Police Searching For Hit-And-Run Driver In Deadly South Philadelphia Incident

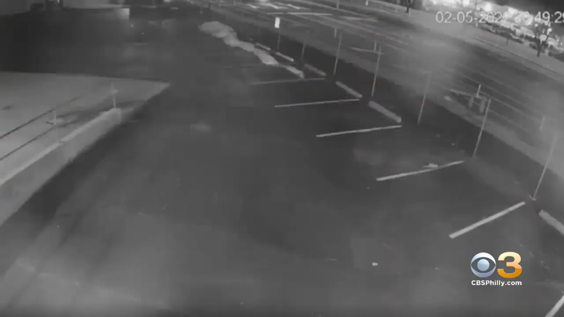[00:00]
Police are searching for a driver in a deadly hit-and-run in South Philadelphia. This is surveillance video of the pickup truck involved possibly a gray Toyota.